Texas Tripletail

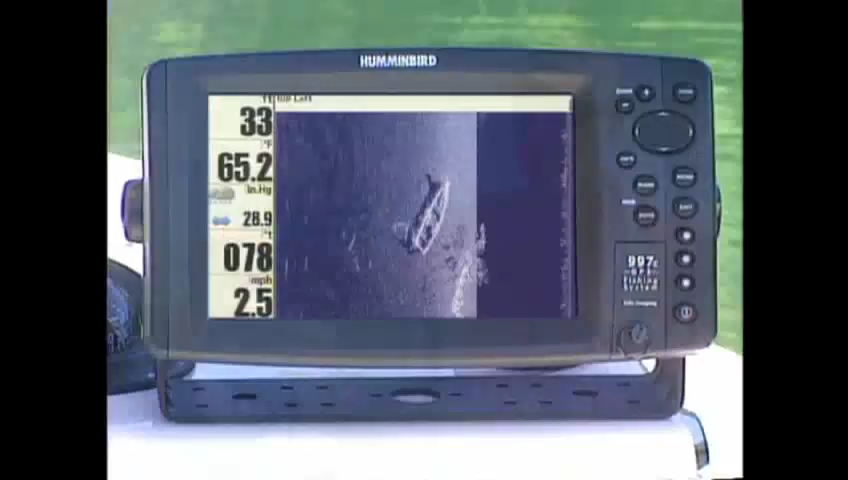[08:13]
Today on What's Hot, I want to talk to you about the new Humminbird 997C with the side imaging sonar and GPS system.
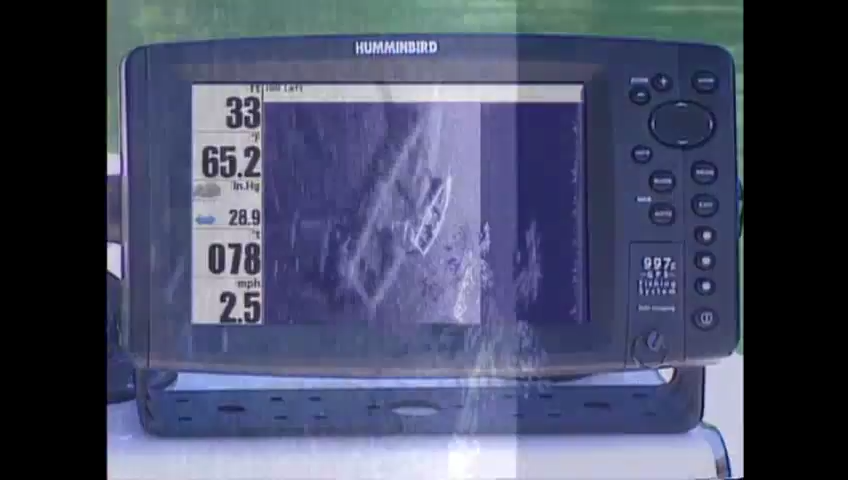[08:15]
On screen: speed 2.5 mph
Now I want to show you this real quick.
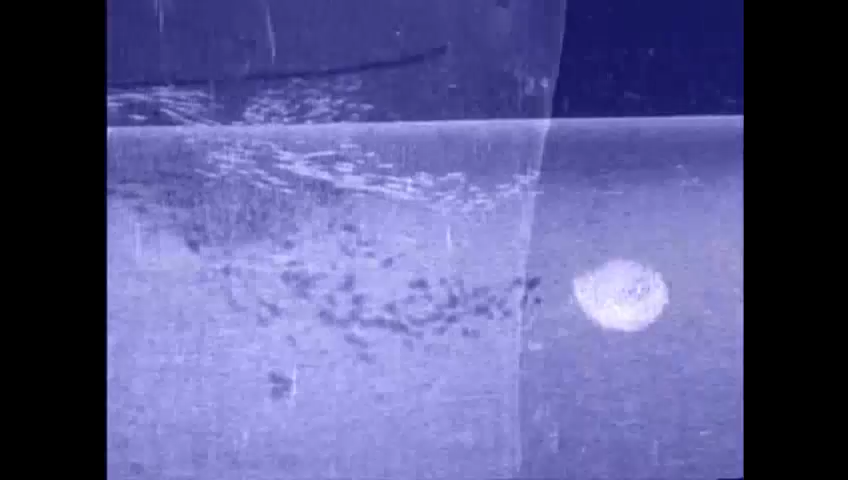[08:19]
This is really cool.
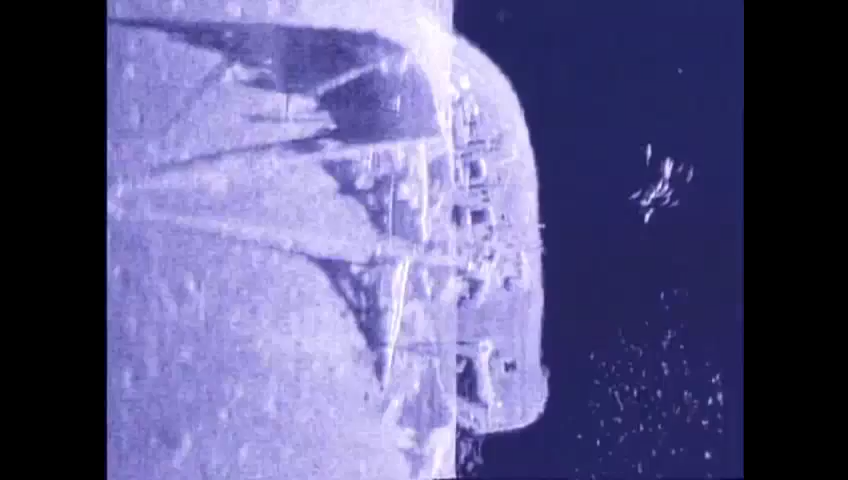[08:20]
We're gonna pull up on these rocks. As you can see all the indentions on the bottom.
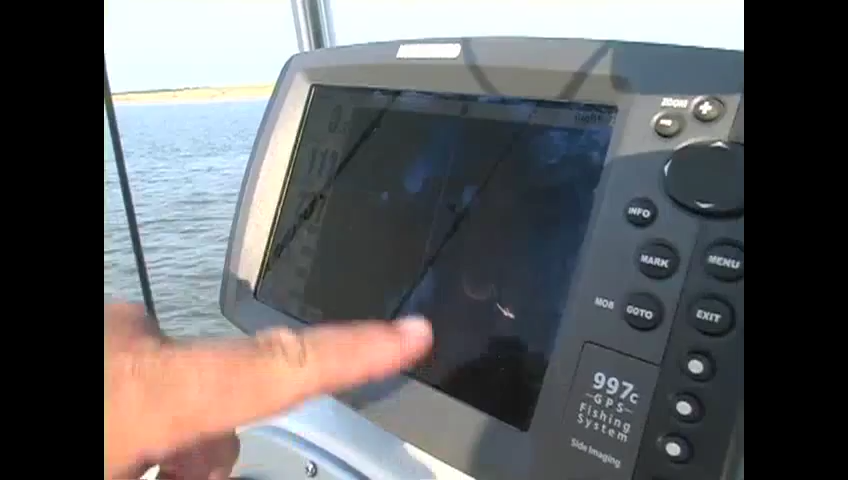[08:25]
You see there's something right here on the bottom. But here's gonna be what's really neat.
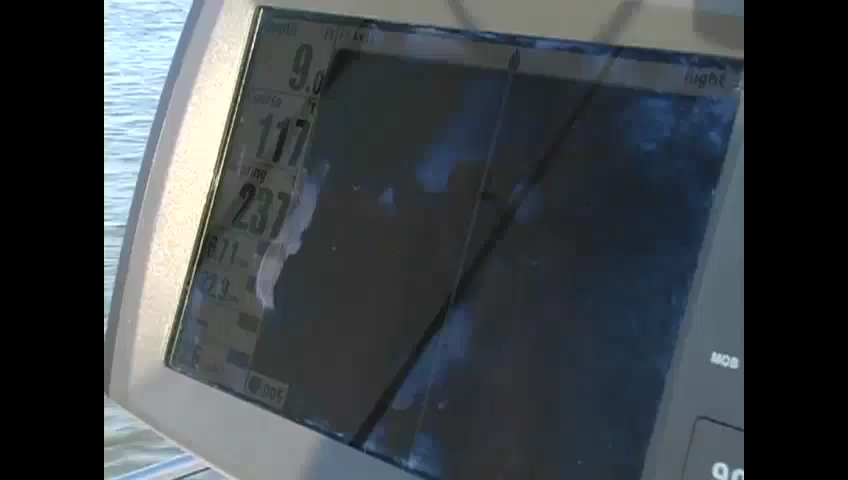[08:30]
You can see how that looks like the moon. That's what the bottom looks like underneath here in the harbor.
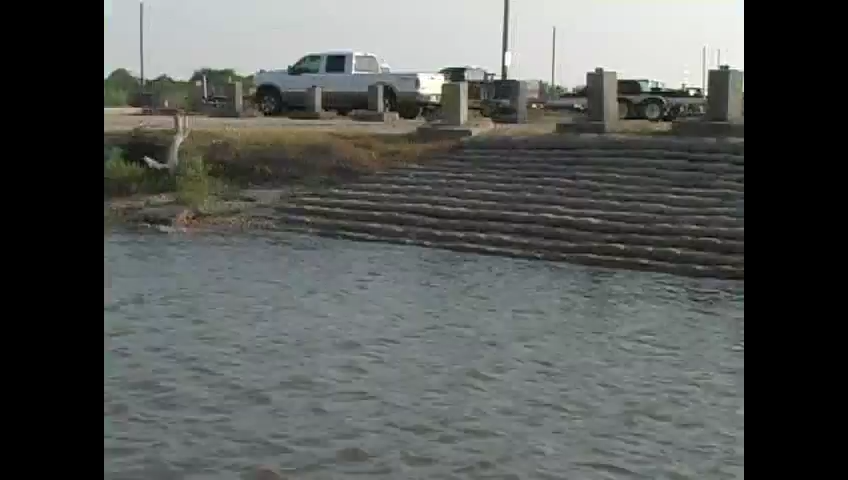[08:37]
But we're fixing to come up on these bricks.
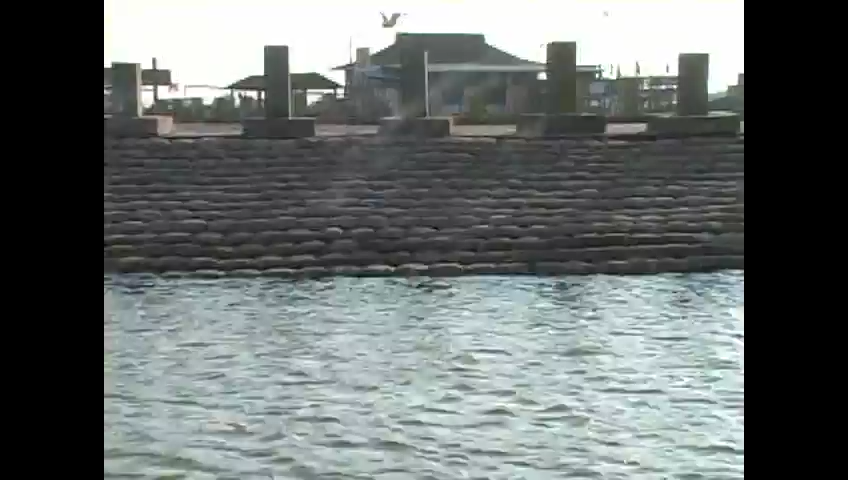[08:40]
You see that right there?
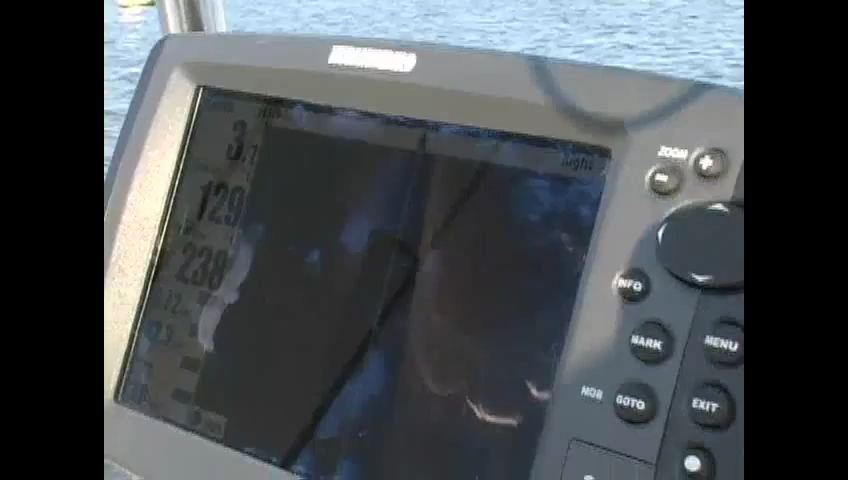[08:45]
There's the wall of the bricks right there.
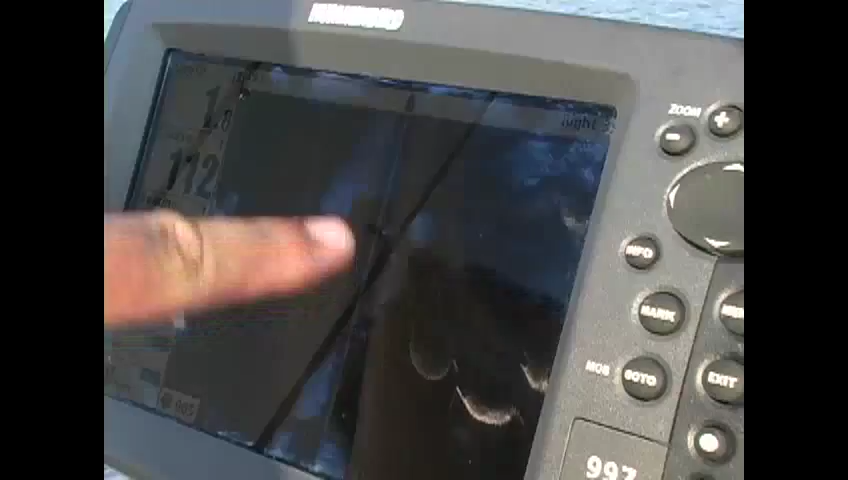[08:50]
And we'll show you what the bricks look like out of the water. And that's exactly what you're looking at. Now, some of the other features.